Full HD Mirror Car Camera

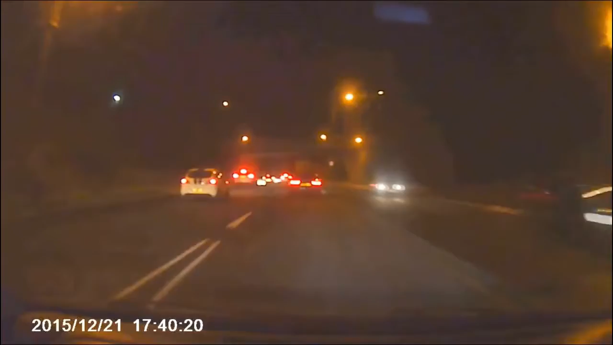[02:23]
You also have the options to adjust the angle of the camera to go sideways. The built-in microphone is a bit on the quiet side, but keep in mind that the main purpose of this product is video caption.